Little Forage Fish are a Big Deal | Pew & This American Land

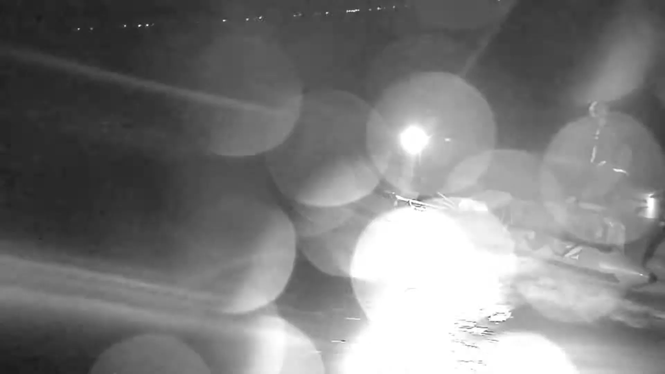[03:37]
common myrrh, were in the lower estuary. We saw a few birds. However, after the sun went down,
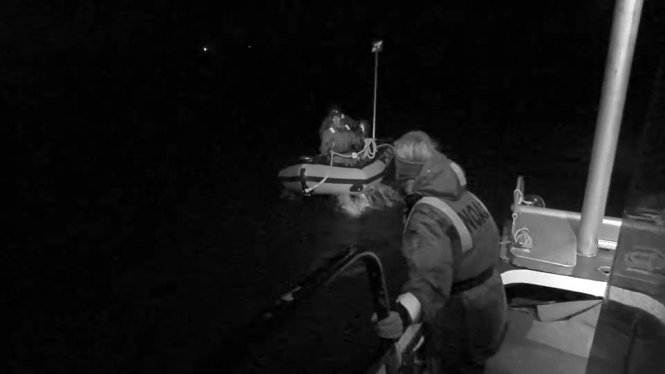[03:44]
we were unable to locate these birds in the estuary around the Columbia River. So here's a common myrrh right after it's been captured.